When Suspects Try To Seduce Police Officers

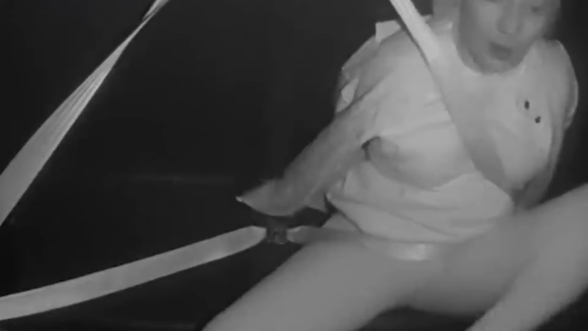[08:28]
Despite her disruptive behavior, the officers maintained their composure and ensured she was securely restrained.